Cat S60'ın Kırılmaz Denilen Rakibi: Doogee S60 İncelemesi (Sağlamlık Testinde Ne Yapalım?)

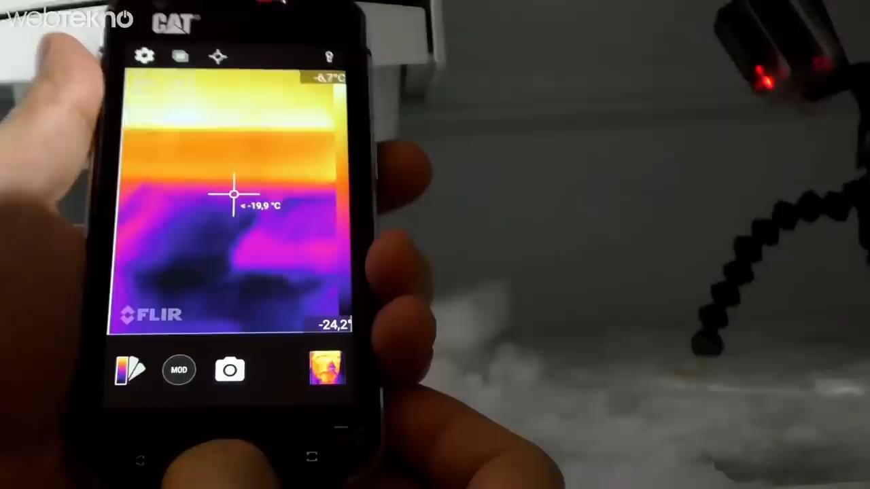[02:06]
On screen: spot -19.9°C, scale top -6.7°C
CAT S60'da gördüğümüz ve öyle bir telefonun çok yakıştığını düşündüğümüz termal kamera maalesef Doji S60'da bulunmuyor.
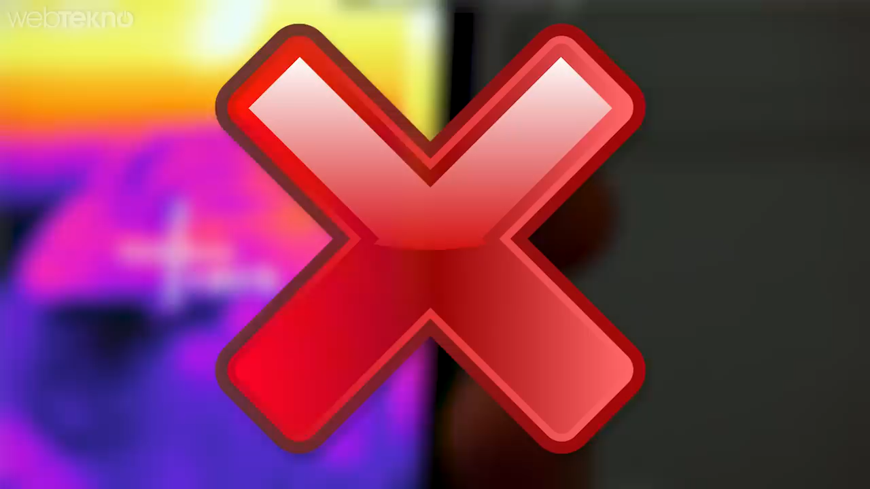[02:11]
Telefonun ana kamerası 21 megapiksel gibi yüksek bir değere sahip olmasına rağmen bekleneni pek karşılanıyor diyebilirim.